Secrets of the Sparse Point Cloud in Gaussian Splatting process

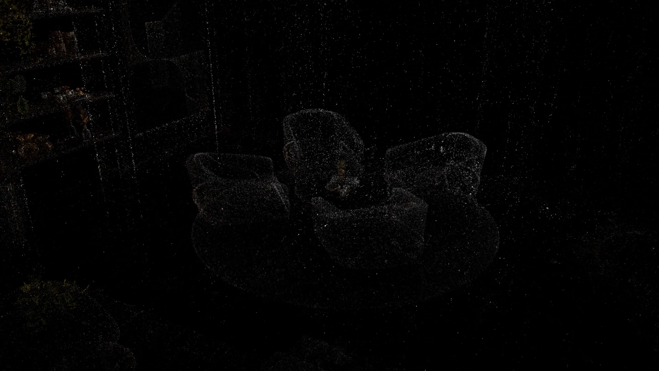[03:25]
The role of the sparse point cloud in the Gaussian splatting process is
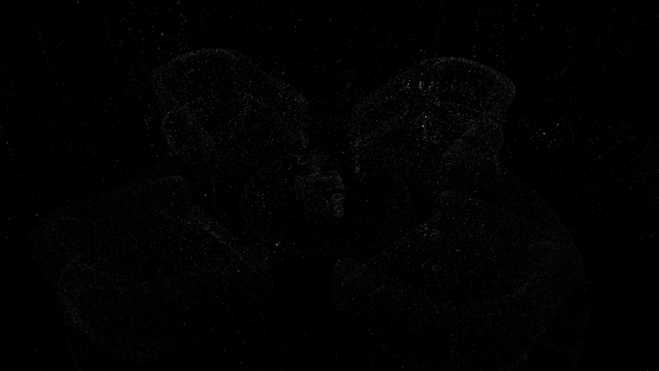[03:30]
to act as a starting point that gives directions to the
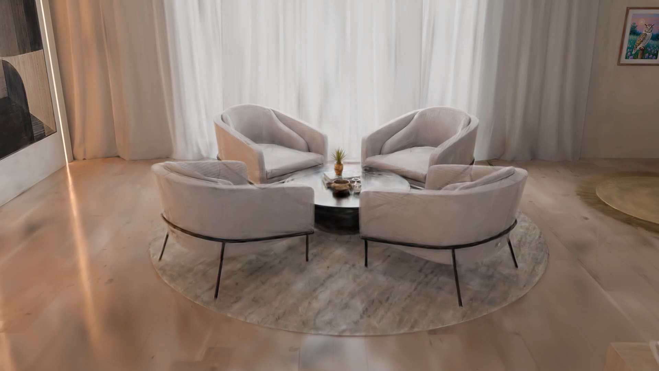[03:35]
structure and visual representation of the model.
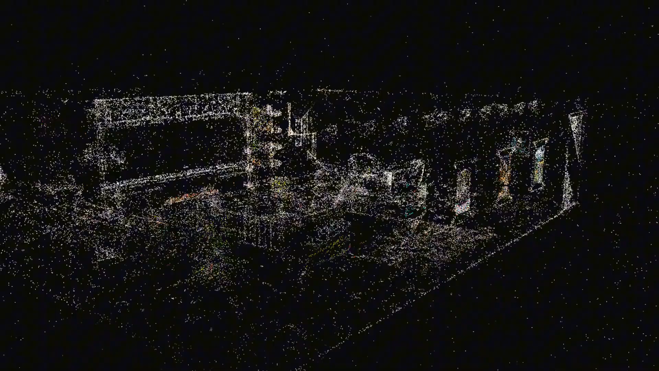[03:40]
It acts as a kind of anchor around which the final model is built.
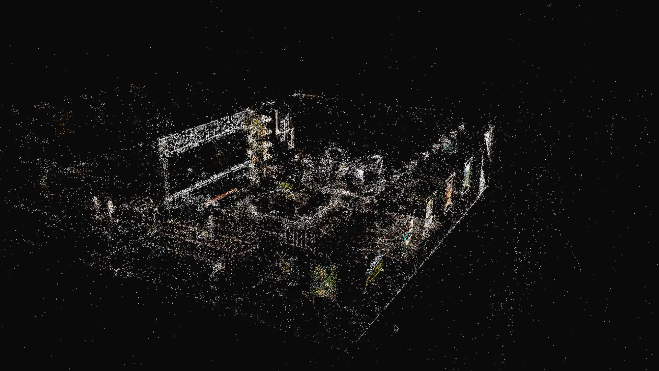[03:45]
A sparse point cloud provides a rough geometric framework in relation of camera location data and that defines where and how
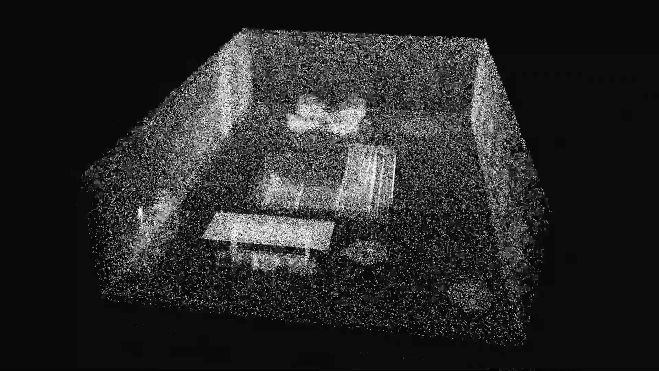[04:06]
And how much of the entire model does it need to cover?
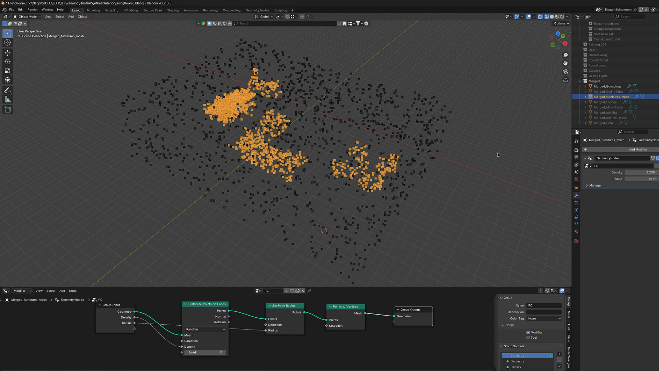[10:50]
floor and the walls of the room.
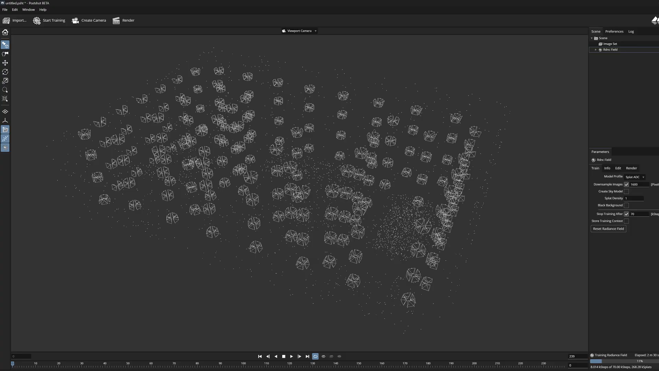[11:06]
So when we start the Gaussian splatting training in the post chart the point cloud is relatively very sparse.
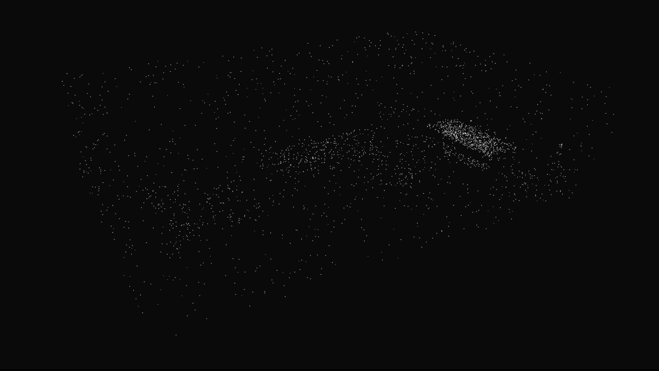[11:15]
And we can just very roughly see the major shapes of the room borders and the main furnitures.
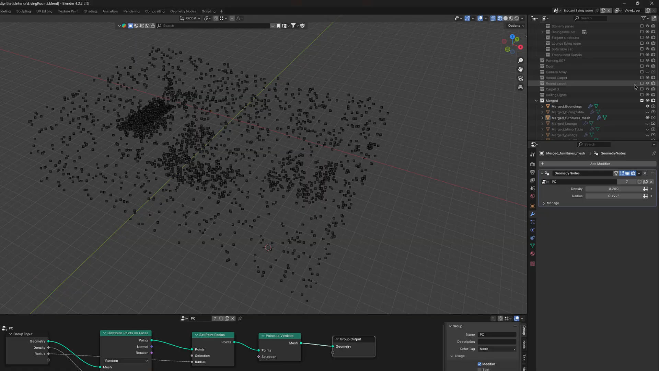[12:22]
Although these experiments shows that point cloud created using different methods can be very indicative.
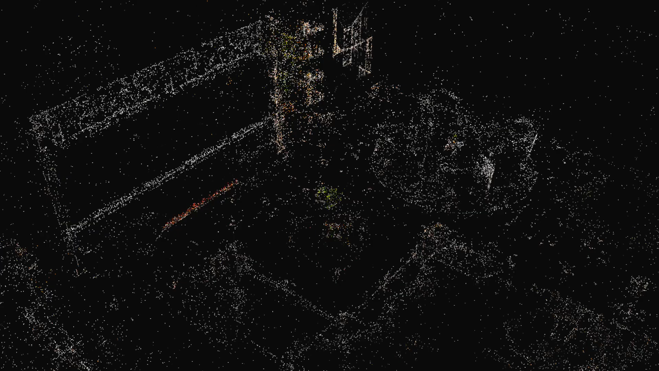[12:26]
For example the colors of the points have appearing
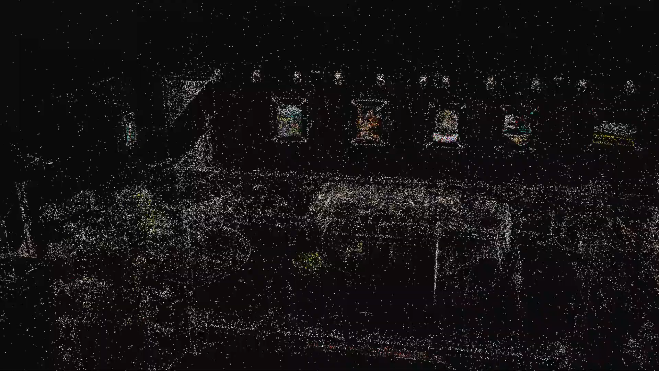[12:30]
on how quickly the splat structures is formed during the training process.
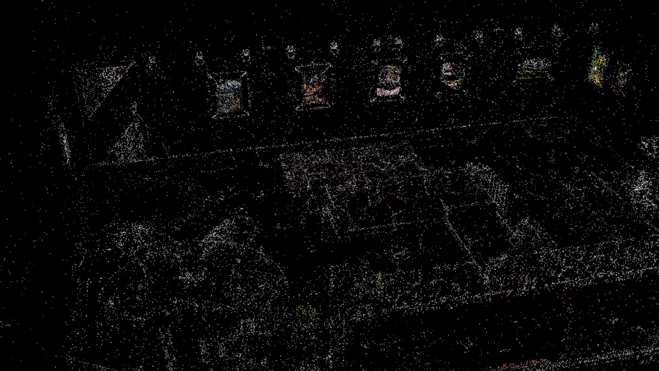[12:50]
When we produce a model through the traditional structure from motion method then we can have colors for our point cloud.
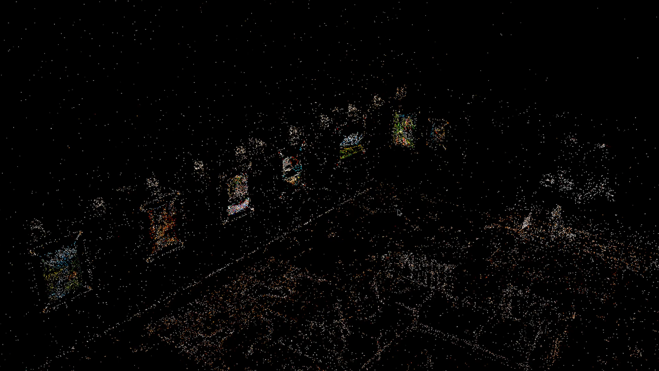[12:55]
Since computer vision can pick them up from the source images.
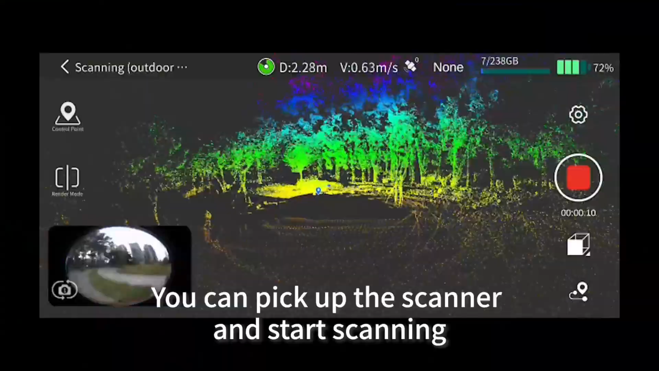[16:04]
And connected to the 360 images.
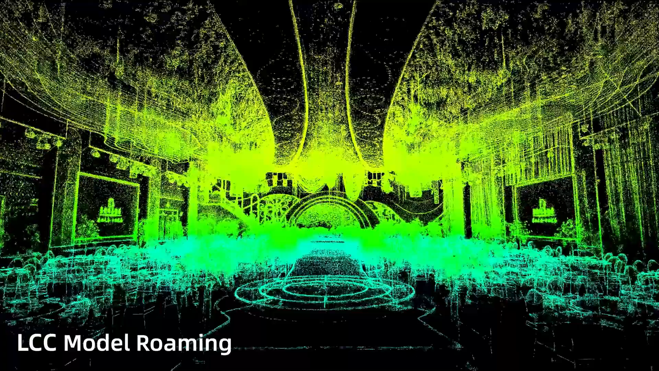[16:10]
And then use that combination to produce Gaussian splatting models. All the demos which I have seen of this scanner seems very promising.